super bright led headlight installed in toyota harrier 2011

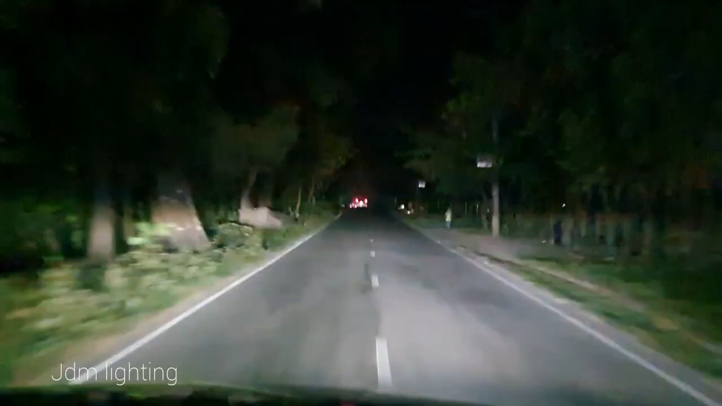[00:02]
अस्सलाम अलेकुम ब्यूवर्स, JDM लाटिंगेर पखोदेक आपने देके शुबत छा आपने क्या आपना गारी हेडलेट नी अनेक बिशी चीनती तो आपने क्या आपना राते हाईवे ते गेले किछवी दैखने आपना आपना OEM हेडलेट अथो
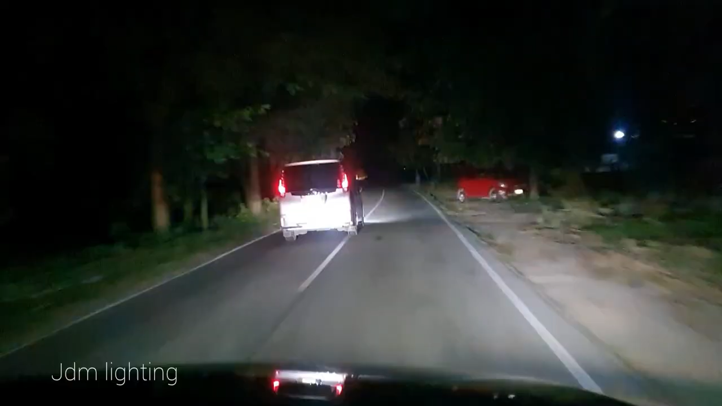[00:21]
जह लोभीम्टा चे प्रोजेक्षन हेडलेट जाट देकीन आमादे सुबरब्याट L.E.D.
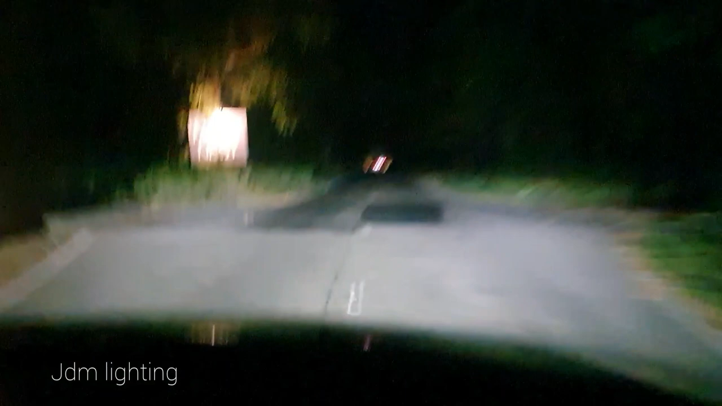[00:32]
नी इस्ट्रल कर आएइवे वह आएवे आपना चोहे पार्फोरमस टा देखती बाच्च्या आपना आपना चोहे तो